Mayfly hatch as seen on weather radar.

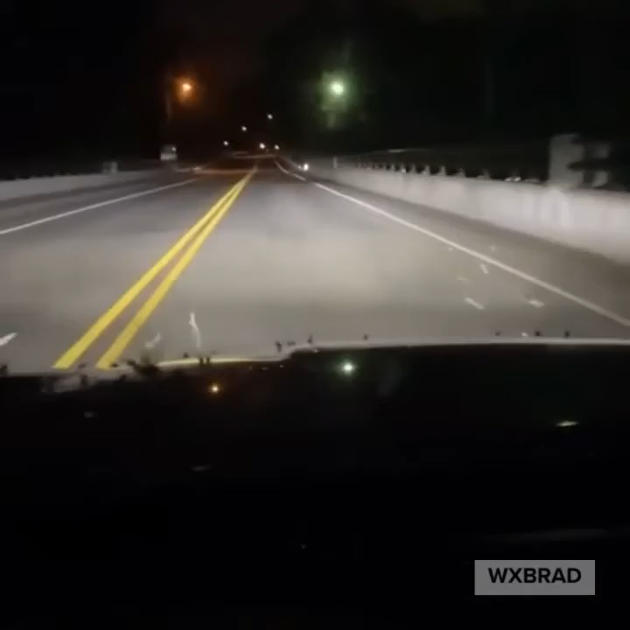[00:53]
over the bridge of the South Fork into Cramerton look how thick they were last night